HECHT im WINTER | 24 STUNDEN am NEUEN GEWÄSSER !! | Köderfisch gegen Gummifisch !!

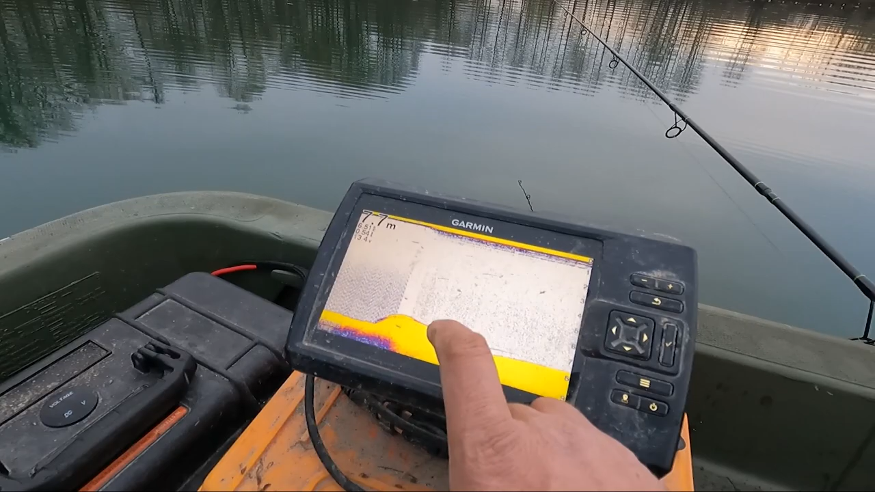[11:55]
Hier vorne das verrieselte Wasser seht, ist die Schraube von meinem E-Motor, weil der Geber hinten relativ nah am Motor hängt.
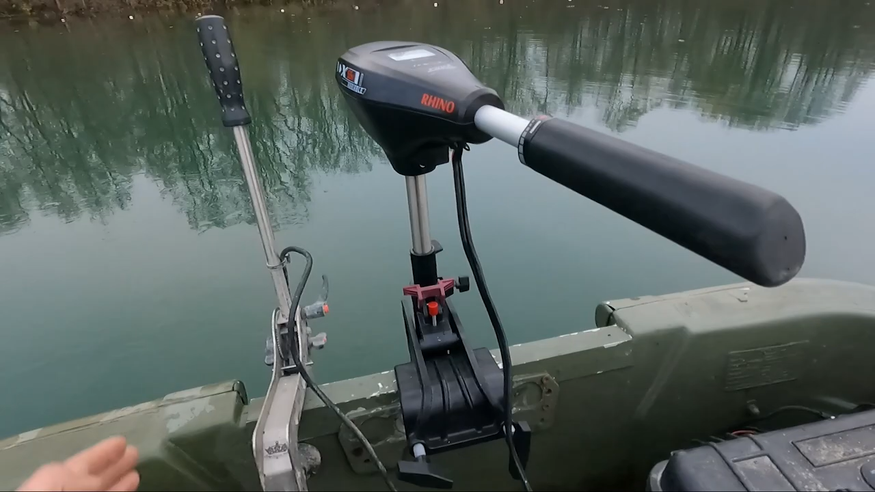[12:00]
Ich nutze das Echolot jetzt auch nicht, um Fische zu finden, sondern erstmal um Spots zu finden. Ja.
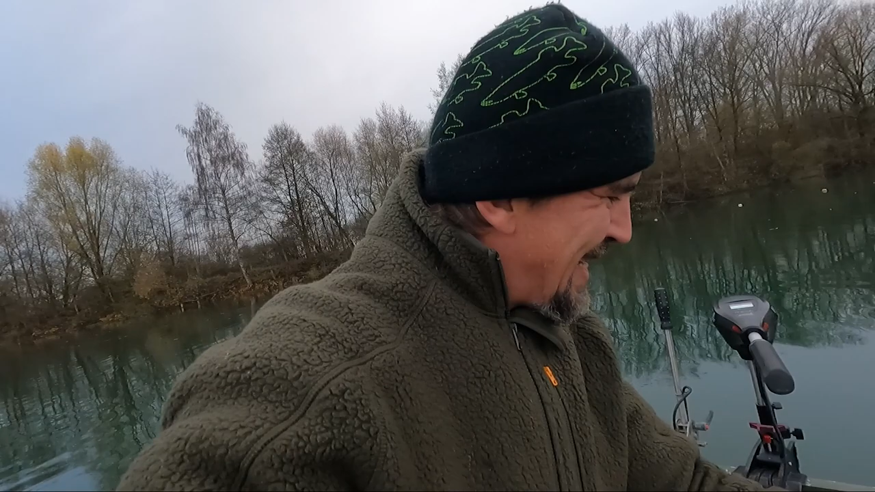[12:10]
Obwohl man hier unten schon was Interessantes sieht. Also dieser kleine Berg, der hier hochging, war schon interessant. Fahren wir noch mal ein bisschen drauf.
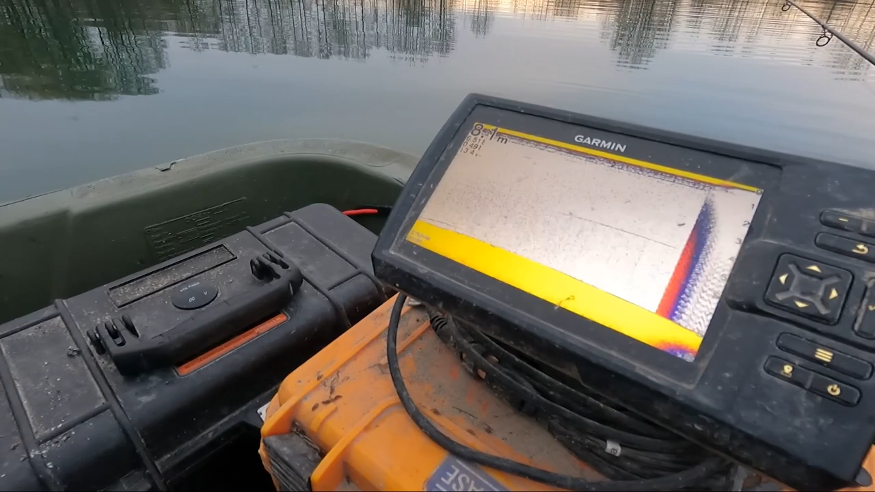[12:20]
8 Meter Wassertiefe. Hier seht ihr jetzt richtig das Schraubenwasser, weil der Geber einfach viel zu nah
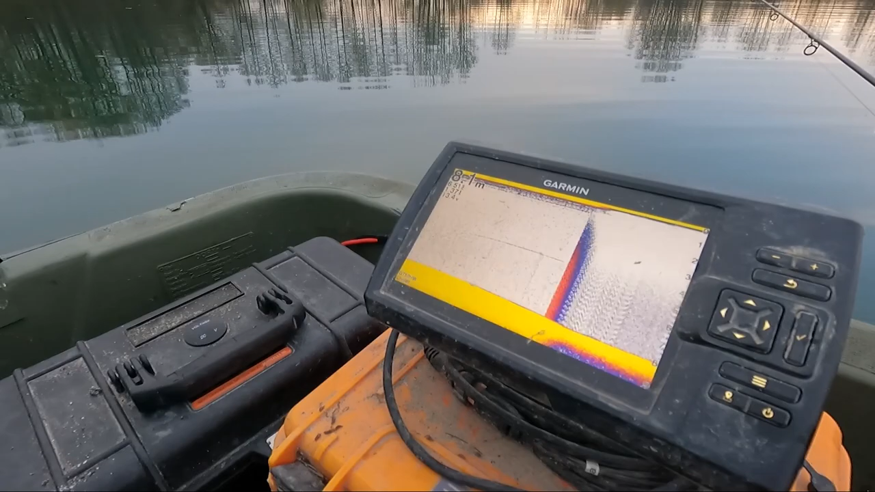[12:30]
an der Schraube jetzt sitzt. Aber ich habe hier keine andere Möglichkeit, durch die Bootsbreite hier hinten den Geber zu befestigen.